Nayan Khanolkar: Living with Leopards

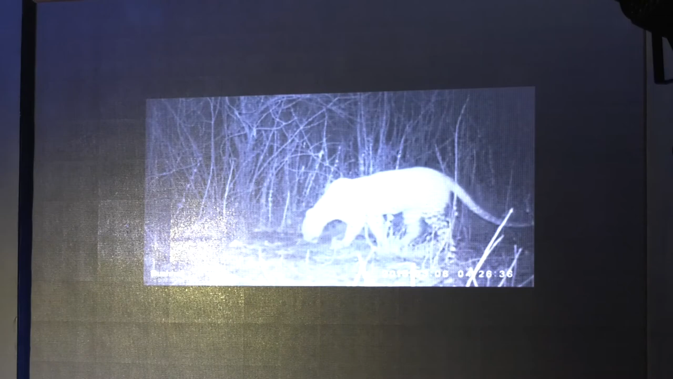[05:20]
So, the territory marking things, and this was taken in 2015. And once we got an idea that, okay, this is how they were moving, and about their locations, their patterns,
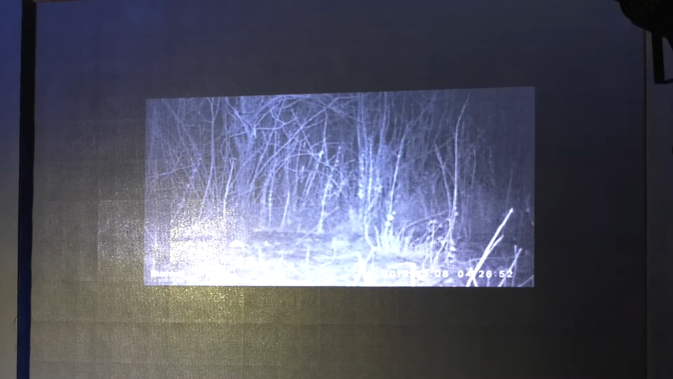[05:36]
I decided to use this information to create some powerful visuals.